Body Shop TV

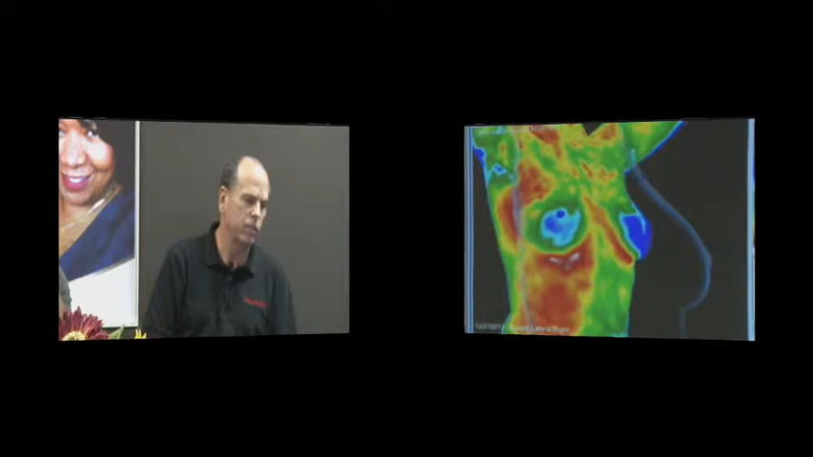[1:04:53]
All right, now the patient is turned to turn a little bit further to your left, a little more to the left. All right. That is freaking awesome. All right, and let's just take the overlays out.
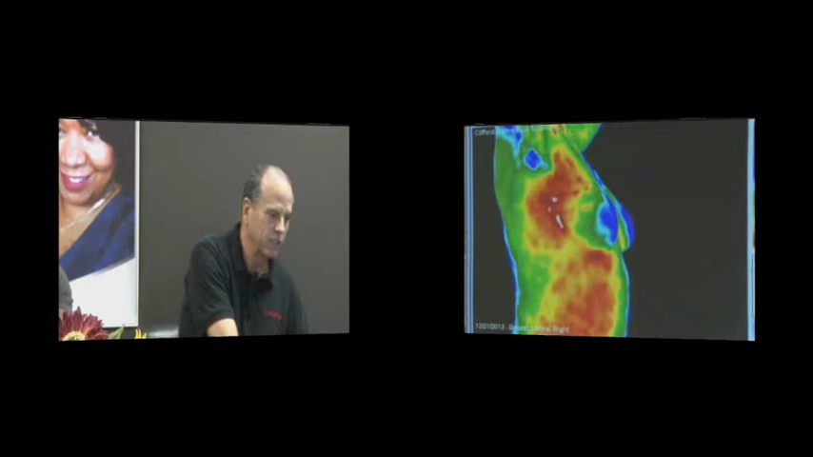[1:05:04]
All right. Well, what you're seeing, just turn a little more to the left, please. All right, just about right there. Okay. And now we're going to just capture that shot. Okay. What you're seeing here is, if you look at, well, the breast right now here is blue.
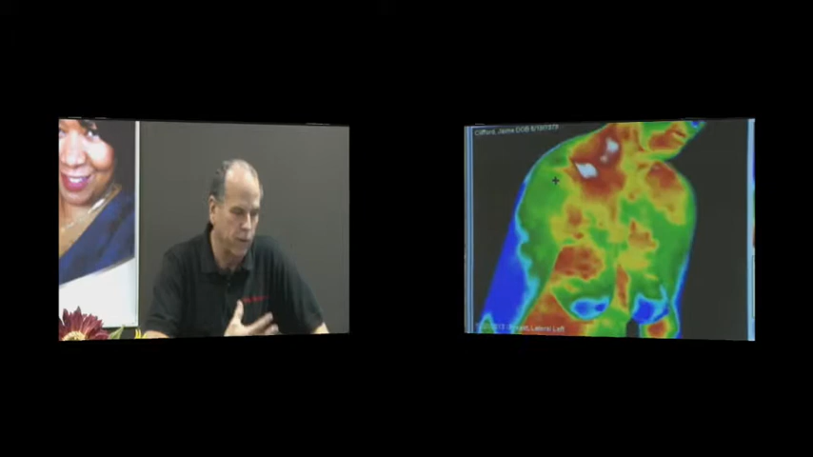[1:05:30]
It's very cool. So that means that there is no congestion in that area. But these areas where you're looking, that you're seeing different, like white, or the right under the arms now, you will see this area here.
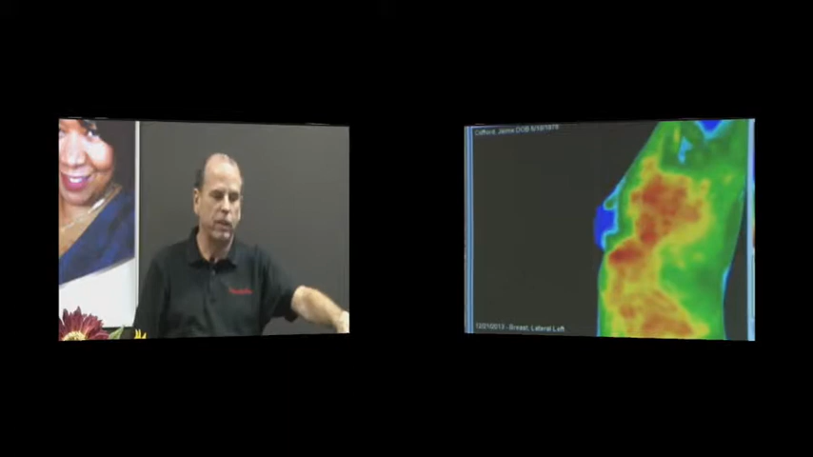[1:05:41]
This is like an inflammation. This is actually right under the arms. There's a lot of lymph glands right there. Is that what we're looking at right there?
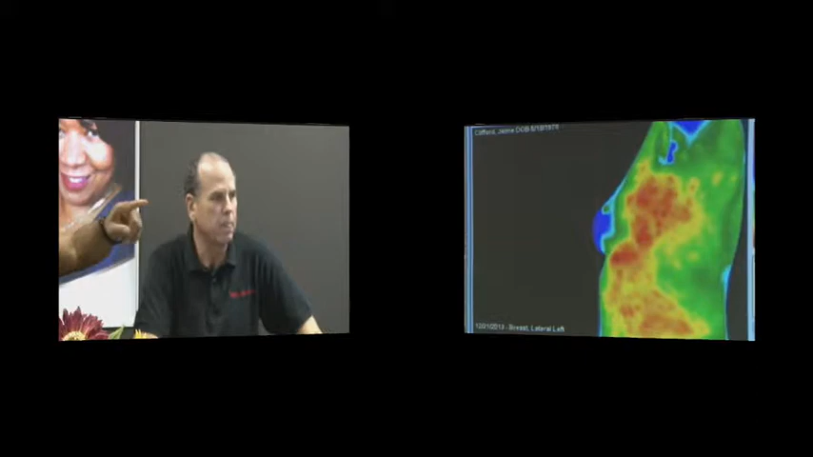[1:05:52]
Is that the red? Yeah, all that red that you're looking at right there. That's the lymph system? Right. And well, that is basically your lymph system and it's showing. Now you see I can move the photo, the camera over.
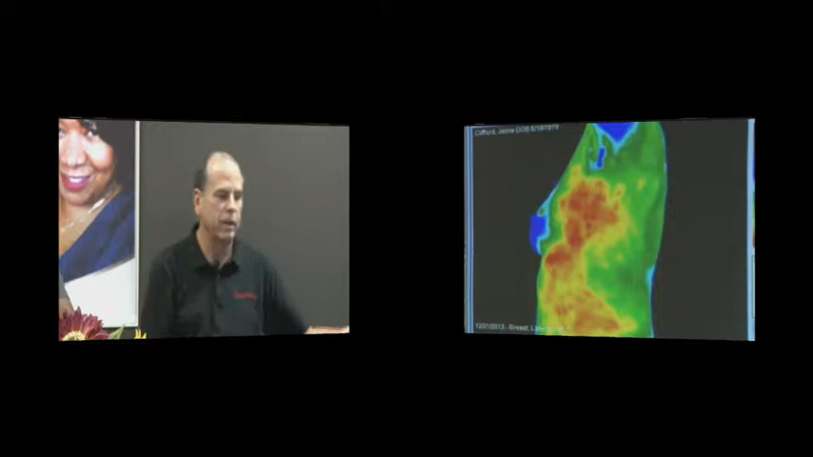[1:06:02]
I don't have to be with the client. Mm-hmm. The client's on the other side there. But the camera is actually fully automatic. This happens to be a flare camera.
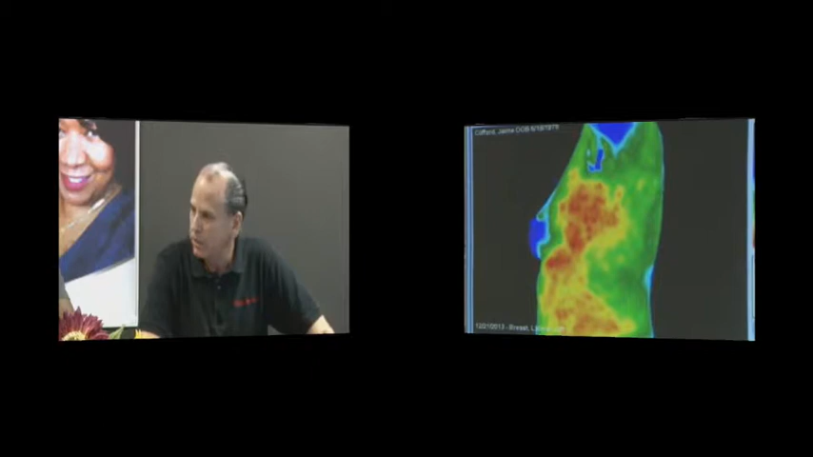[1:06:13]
This is the top of the line thermographic camera that's on the market today. All right, so everything is fully automatic.
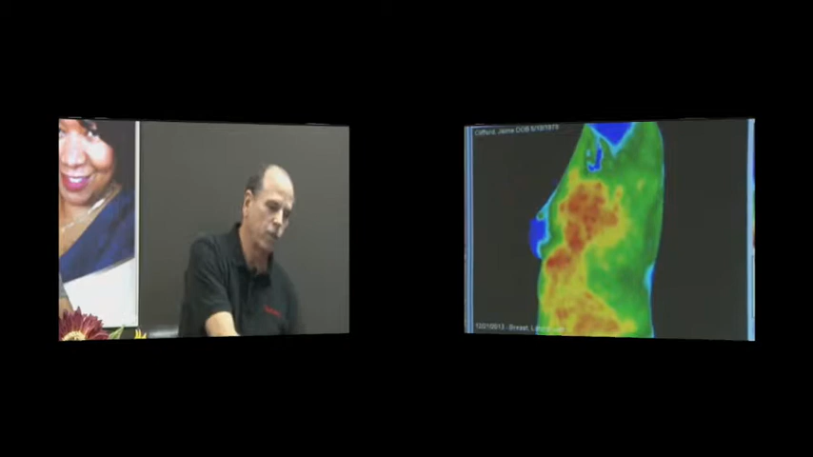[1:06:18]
So now we would just take the next shot. We just capture that shot on the left.
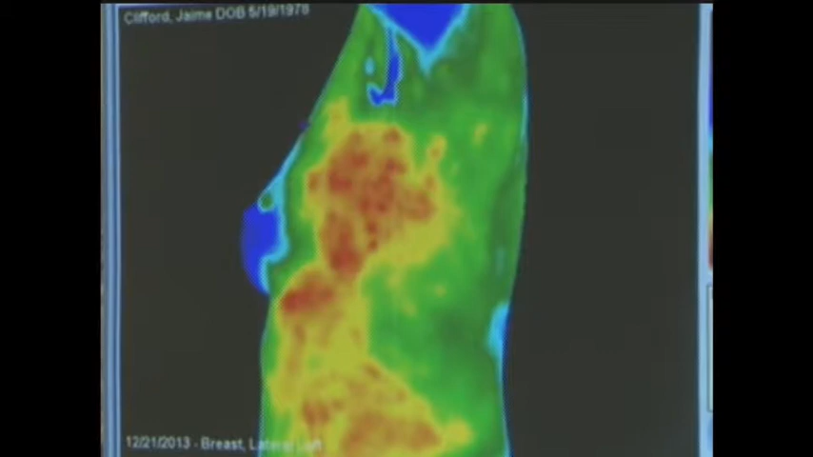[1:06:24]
All right. Now we're going to have the client just turn slightly so we get a 45 degree picture,
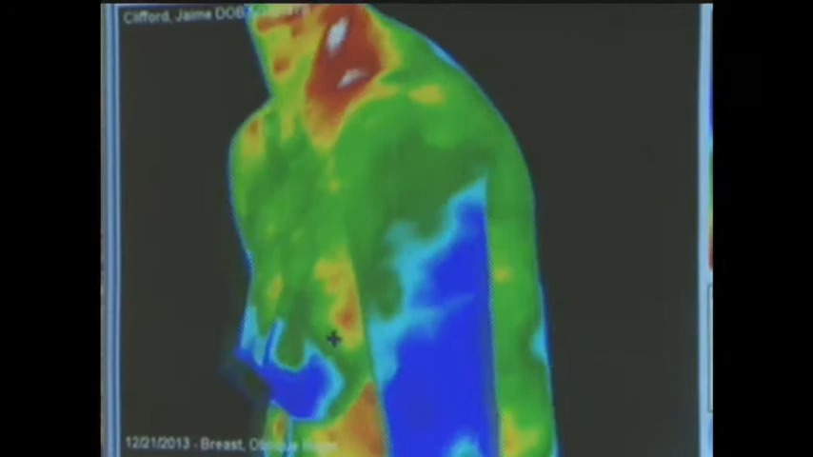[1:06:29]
about like that. All right. And what is that white under her breast? Yeah. Well, what happens is
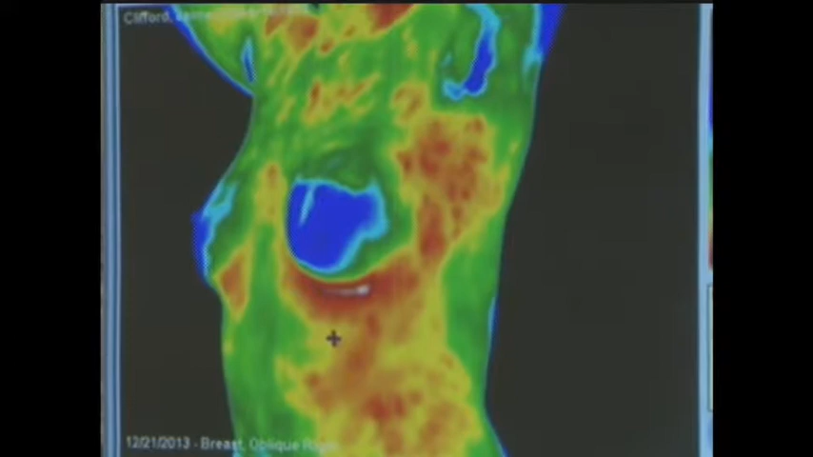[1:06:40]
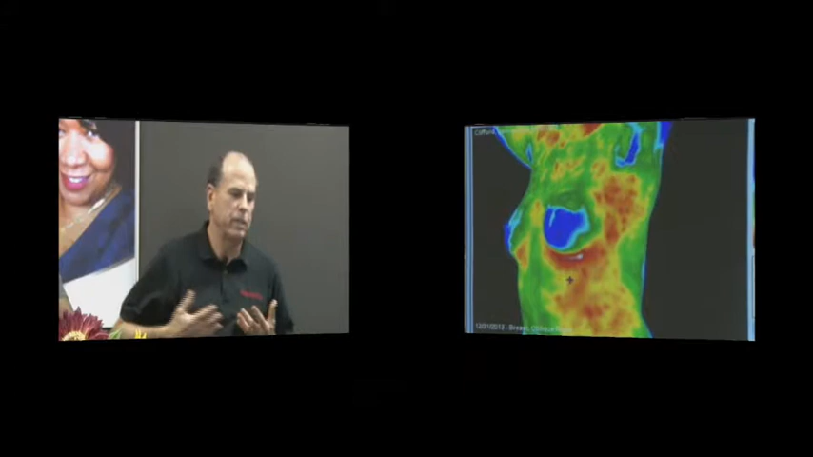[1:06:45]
the breast, because it's laying on the body, so is creating a lot of heat. So you have just the heat. Okay.
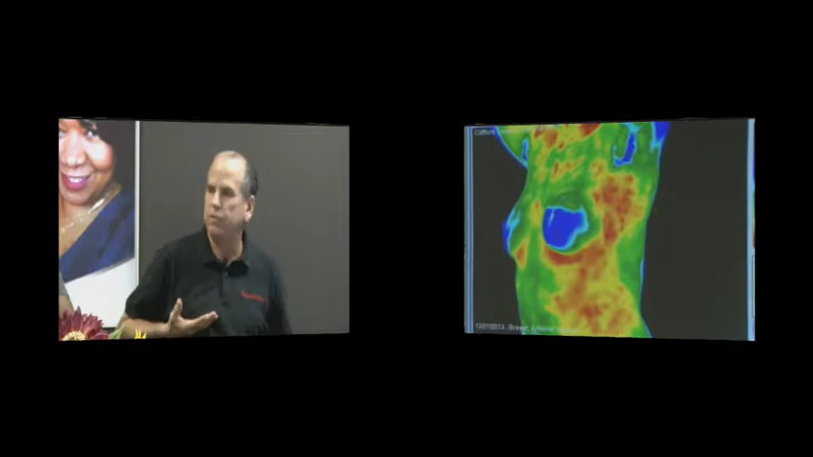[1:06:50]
You got the heat from her body, the heat from the breast. All right. Man. So now you might just turn straight again at the camera, looking right at the camera. All right.
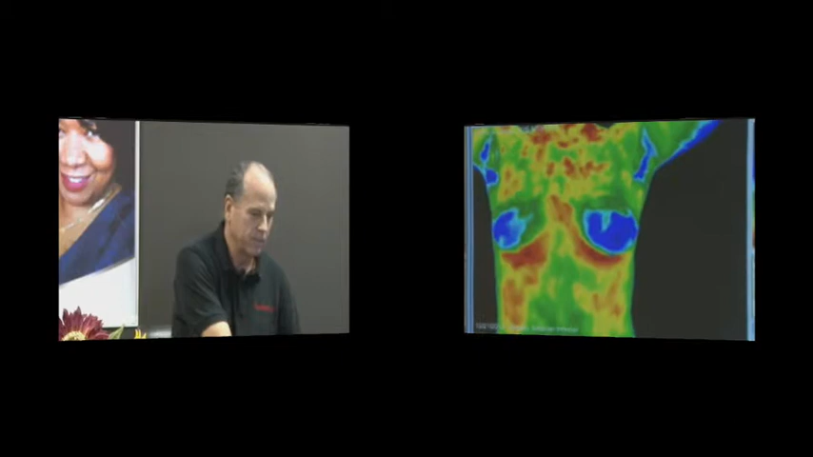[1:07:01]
All right. Now this isn't just another shot here that we take.
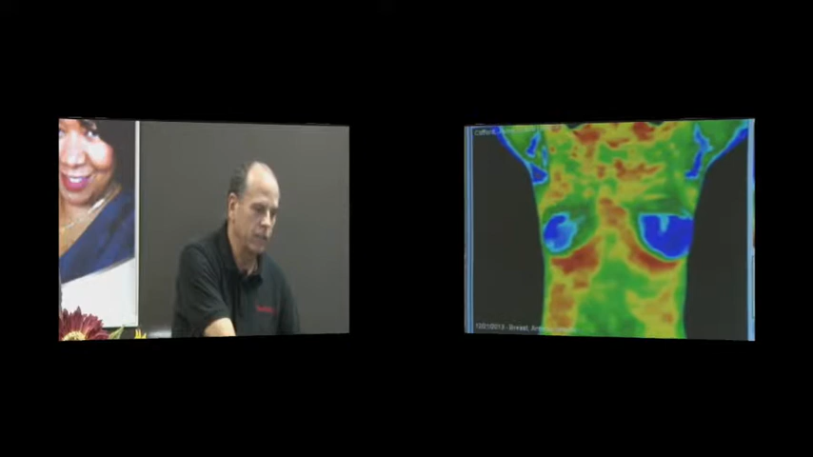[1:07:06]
So these shots are taken at different angles, you know, for the doctors, actually medical doctors that are trained to interpret the thermography.
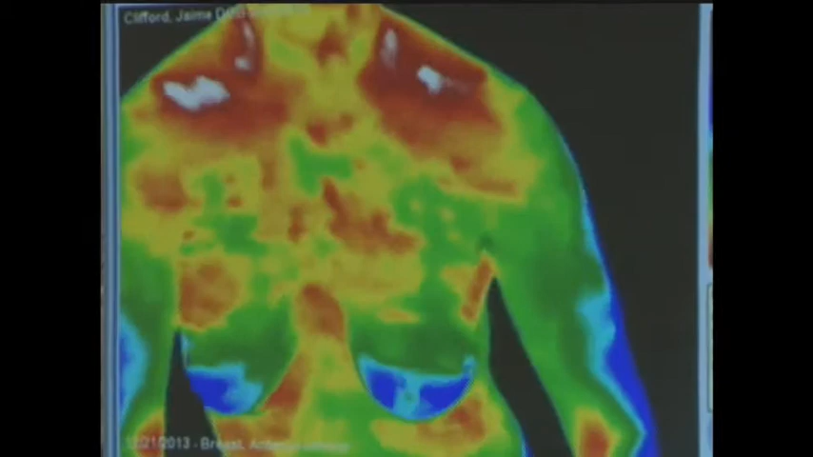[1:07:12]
They'll be the reading. Give me a straight on a second, just Jamie, just a straight.
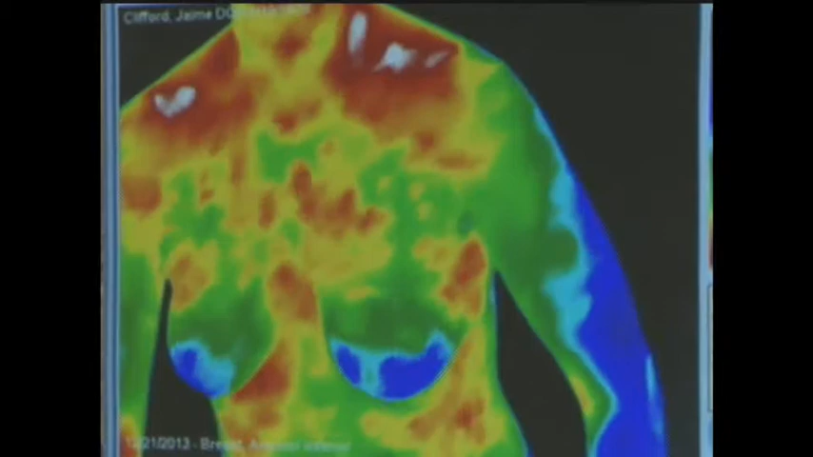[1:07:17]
Thank you. All right. The medical doctors are actually trained to interpret what these congestions and these patterns mean. So those different modeled patterns that are, she just wiped across the chest there,
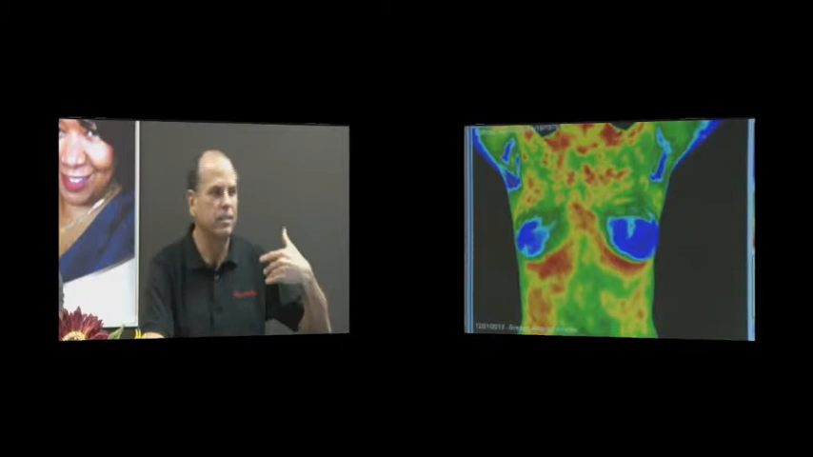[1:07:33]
the doctors will be able to actually to tell you if that's something normal or if that's something that, in other words, if there's something going on there. I mean, this is all, there's a large number of lymph nodes in the breast, right?
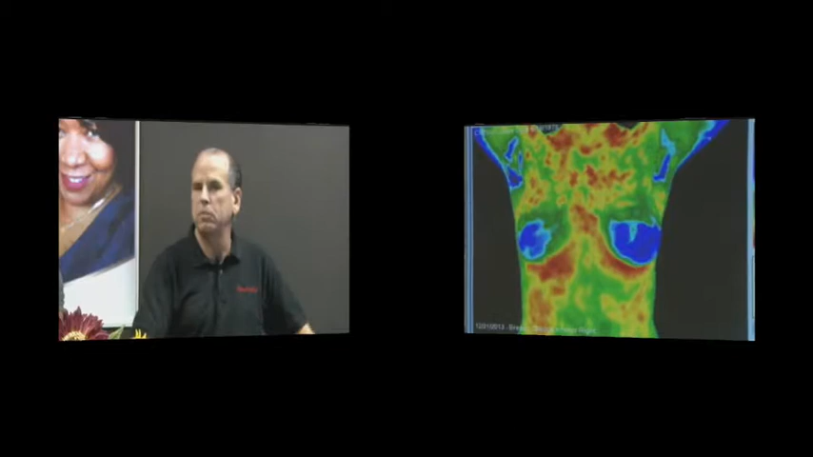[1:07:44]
But depending on those patterns, you know, you'll see different, all right?
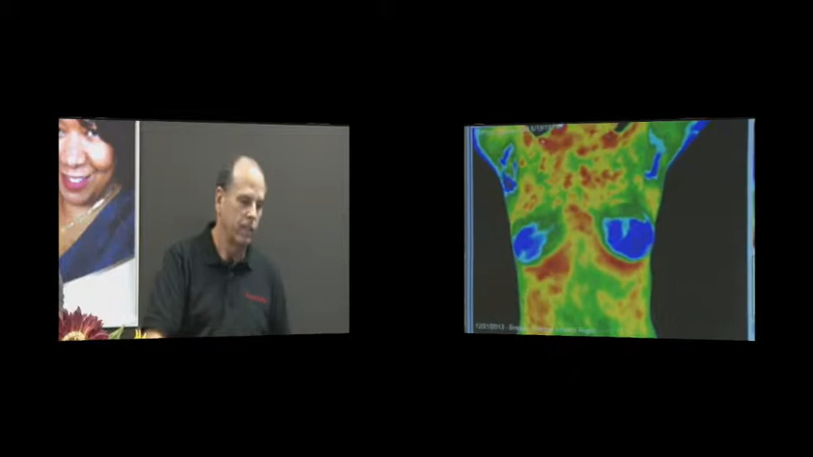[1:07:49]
So we would take that shot there. All right, you can put your arms down a second.